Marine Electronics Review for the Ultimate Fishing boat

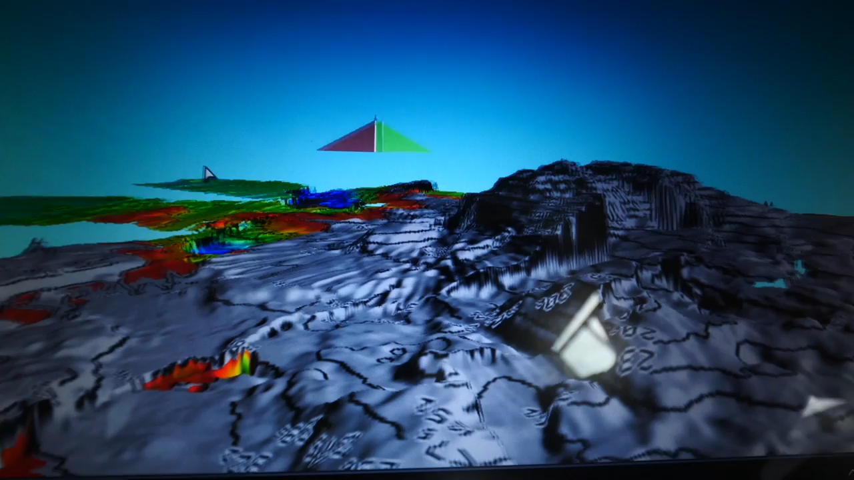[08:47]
So now here's a rock that I've recently just driven over in the boat. You can see here we are way away here in the boat. But this is what I've just driven around and this is quite dramatic.
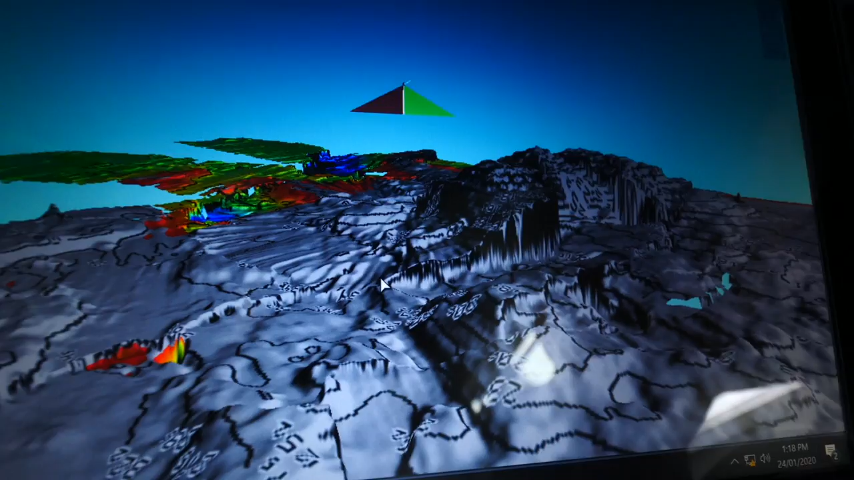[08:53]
We see that there's this big gut running right up the middle, this extreme drop off here, which you would think would hold fish.
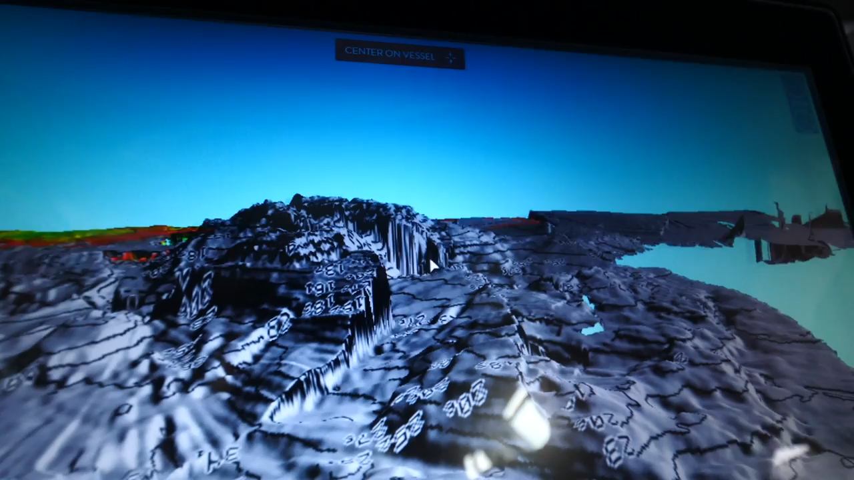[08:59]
Now we can't see fish on there at the moment and that's because in my display history, I've got the fish marks turned off.